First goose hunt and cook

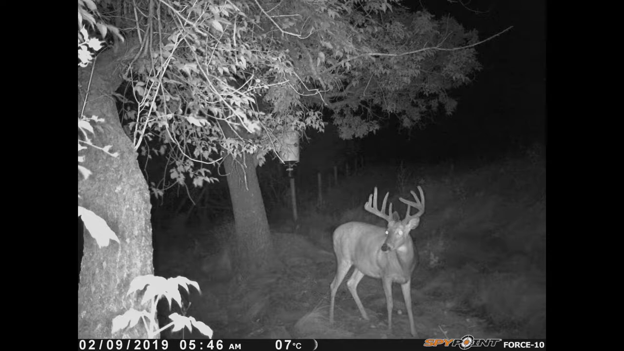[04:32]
Feeder number one. Here we go. Austin, what do we got? That's feeder number very one. Formal. Feeder number, is this one? Yeah, this is one. This is feeder this one. This is feeder one, but it's called, we called it bait two because we got rid of bait one. But bait two, we have a nice looking 5x4 on here. Yep. He's not bad. First three photos will be of him, I'm sure. It's the same buck here.